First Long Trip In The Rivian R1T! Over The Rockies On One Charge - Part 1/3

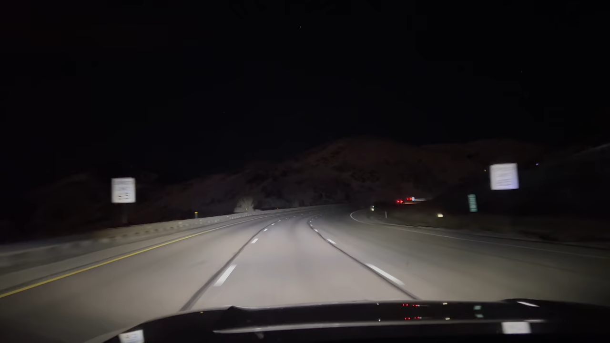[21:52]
You can see the high beams are really good on this vehicle. As long as the headlights are clean, we have it in conserve mode, which just runs front wheel drive. And we are gonna be doing the climb in conserve. If anything, it's gonna put a lot of stress on those front motors. No auto high beams in this truck at the moment. Have to do it manually. And yeah, it'll be interesting from a thermal perspective to see how they can handle the climb. But also, yeah, I'm just gonna be cruising just about the speed limit, maybe a little over, between 68, 75, something like that is what we'll target.
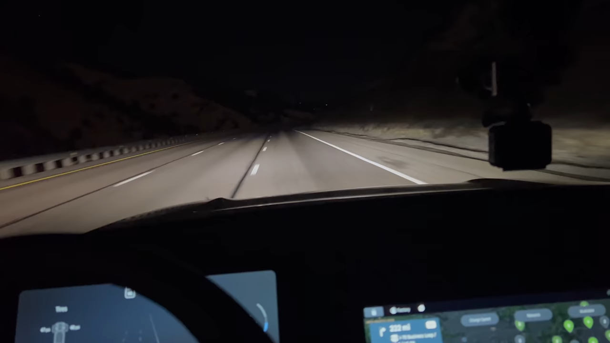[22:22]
Ooh, nice GTI going up there. And yeah, let's see what this thing can do. We gotta go over the pass. Plenty of bailout opportunities, of course. And we're just starting the climb. I'll update you with efficiency data throughout the drive,
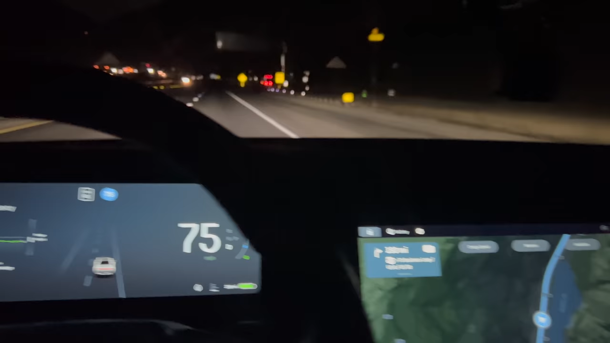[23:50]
I don't think anyone passed us. It's cold, 28 degrees Fahrenheit. We are running conserve mode, front wheel drive, and really I think that's fine.
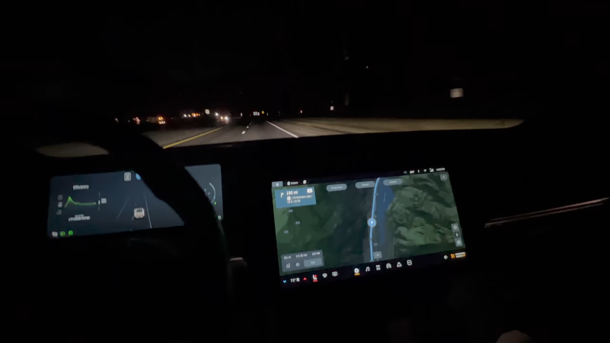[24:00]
The only time you wouldn't want to run conserve mode is if it's you know, snowy out, or if you're going up the pass, but then your speeds would be lower. So I think for the most part, if like you're concerned about efficiency, you know, you pretty much just drive it in this mode anyway. So let's take a look as to how much energy we used to get to Georgetown from the charger.
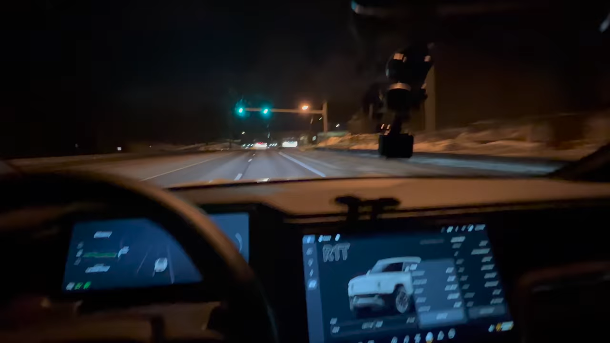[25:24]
So let's take a look at the statistics to get up basically to the top of the first big pass. It is 23 degrees. The heater's running. I got my heated seat on.
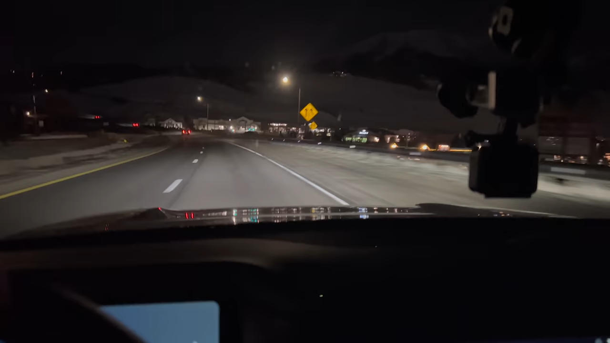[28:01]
We've definitely filmed road trips over here. But 2 kilowatt hours on the downhill seemed fine. I had it set at 70 miles an hour the whole time, which was 10 over back then.
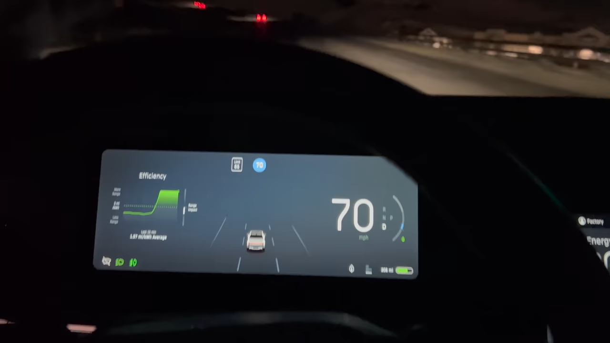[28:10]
Speed limit just went up to 65.
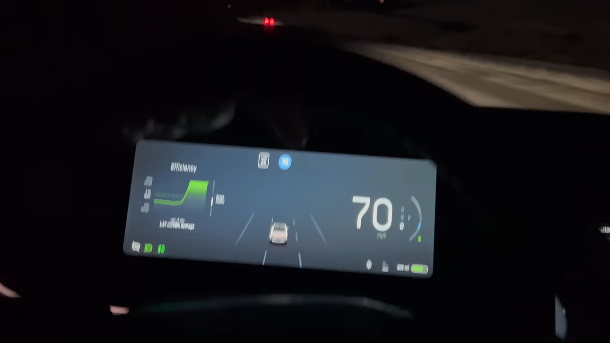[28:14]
But again, 70 miles an hour is really 68-ish GPS. It's like between 67 and 68 GPS accurate speed.
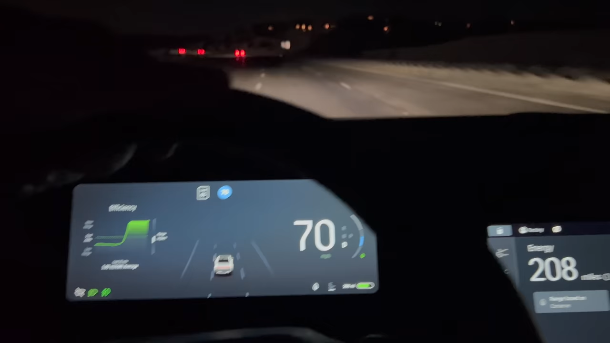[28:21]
So anyway, that's the status here. Let's keep going and I'll let you know further points. But I have to say, sound system's great. Headlights are good. I wish I could actually aim the headlights up just a little bit for some more range on low beams. But the spread is amazing. The views are amazing. The seat comfort is great. The cabin noise is good. There's honestly nothing really majorly wrong with this truck, and the UI is stellar.
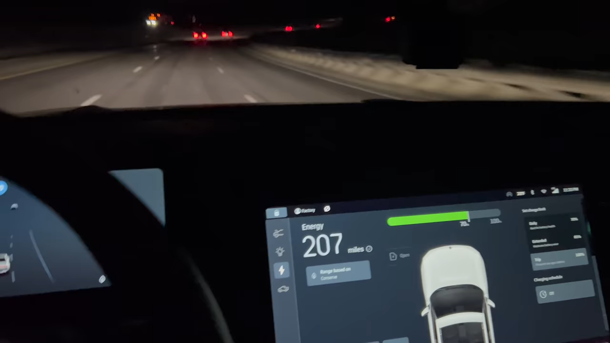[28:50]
Aside from the route planning being a little wonky, I have to say, and the one time the driver assistance just said failure or whatever,
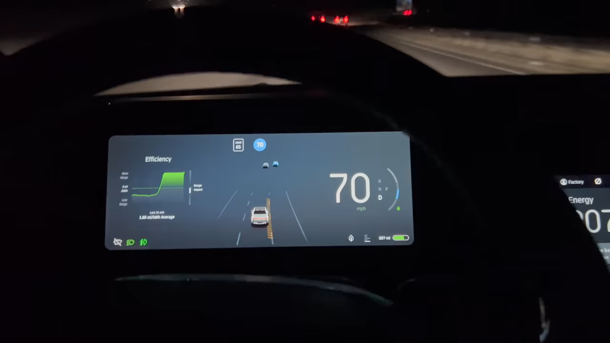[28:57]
and then it just kicked right back on right after that, that's good. Although again, no lane centering at all this entire trip yet.
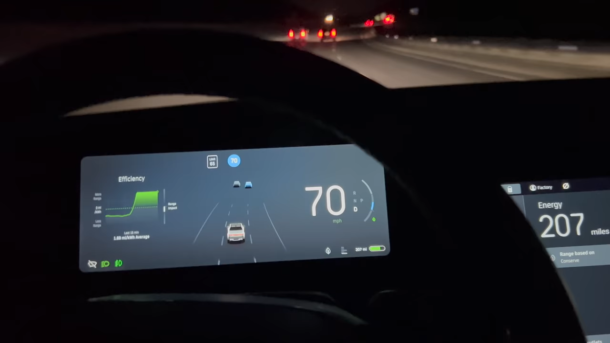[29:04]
Really kind of bummed about that. Would have really liked to have some lane centering.